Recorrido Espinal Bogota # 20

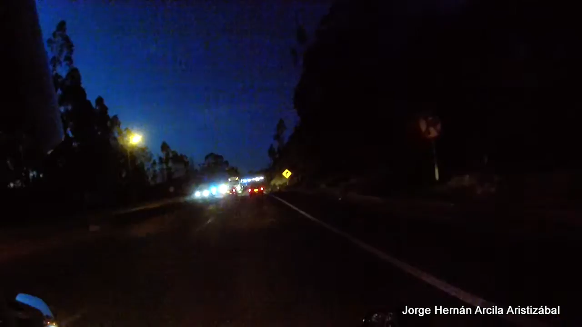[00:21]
velocidad de operación en la vía 50 kilómetros por hora.
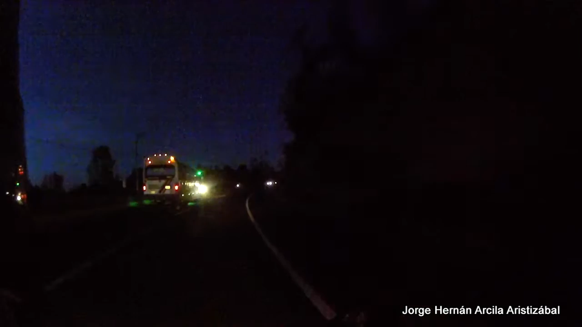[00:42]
Tramo de la vía de doble calzada Granada-Soacha con alto flujo vehicular. Entramos al sector del Tequendama en la vía de doble calzada Granada-Soacha.
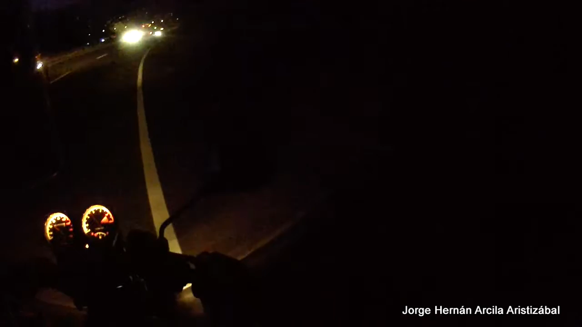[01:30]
Vamos a 127 kilómetros desde El Espinal. Señal reglamentaria de 40 toneladas,
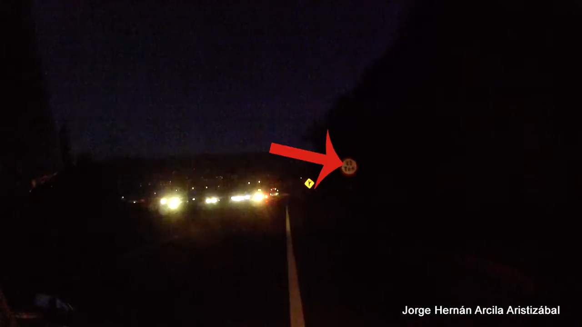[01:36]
peso máximo permitido sobre el próximo puente en la vía y señal preventiva bifurcación derecha. Desvío a la vereda La Unión para entrar al embalse del Muña.
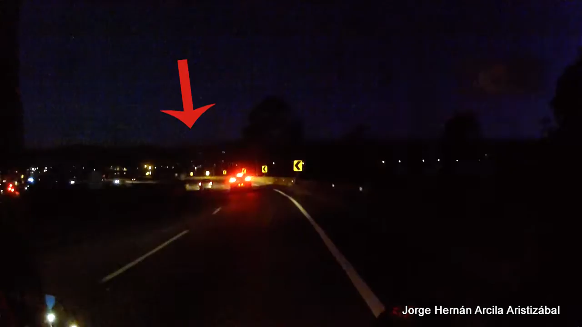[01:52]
Viaducto del Muña Sitio canalizado por donde el río Bogotá vierte sus aguas al embalse del Muña. Señal elevada informativa nos señala la proximidad a un retorno a Meigar y Mesitas. Retorno
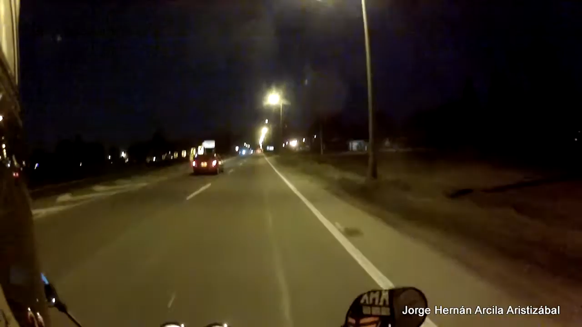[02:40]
Llevamos 129 kilómetros desde El Espinal, pasando por el sector de Chusacá, zona industrial del Muña, en Cundinamarca.
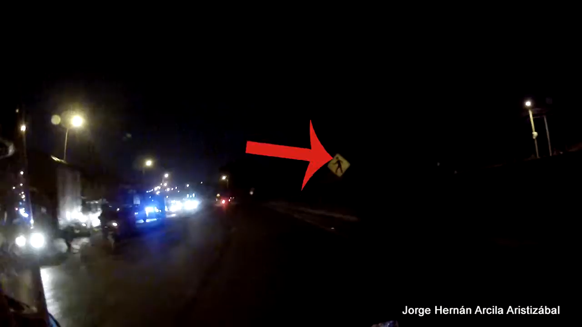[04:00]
Entrada a Cibaté Señal preventiva Peatones en la vía, proximidad a un lugar frecuentado por peatones que caminan sobre la calzada Estación de servicio de gasolina y zona de restaurantes al lado izquierdo de la doble calzada en la vía Granada-Soacha
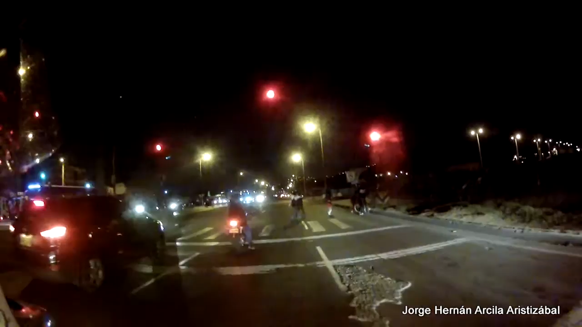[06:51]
Primer semáforo entrando por Soacha en la calle 15 Sur con carrera cuarta hacia Bogotá
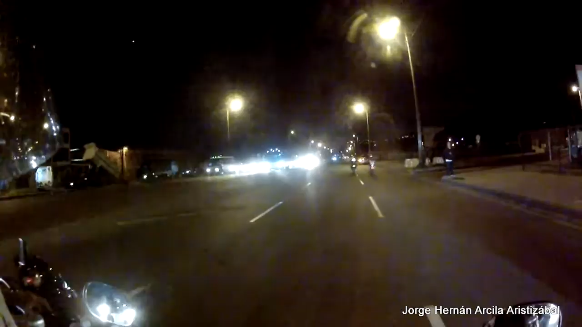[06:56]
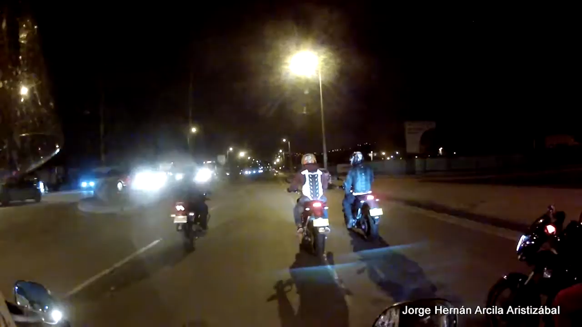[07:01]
Calle 22 Sur con carrera cuarta en Soacha Calle 11 Sur con carrera cuarta en Soacha
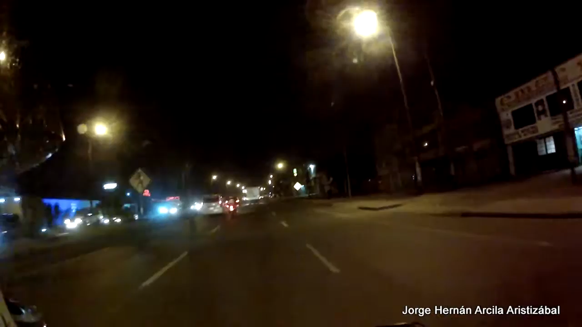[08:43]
Llegamos hasta la carrera cuarta con calle Tercera en Soacha en la estación de servicio Gacel a 135 kilómetros desde El Espinal.